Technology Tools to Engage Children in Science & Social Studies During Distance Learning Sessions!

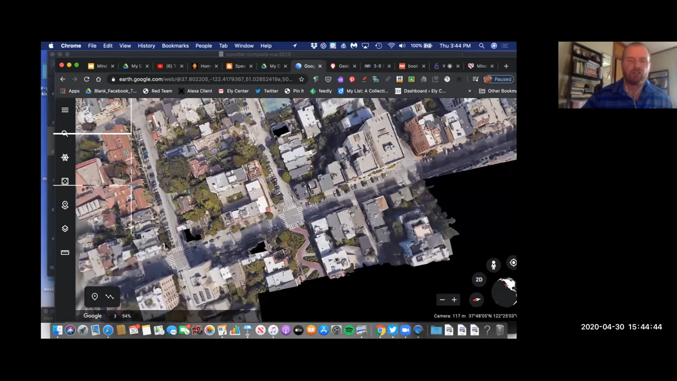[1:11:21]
Here's actually Lombard Street, the windy street. Okay, and I found this from there within Google Earth.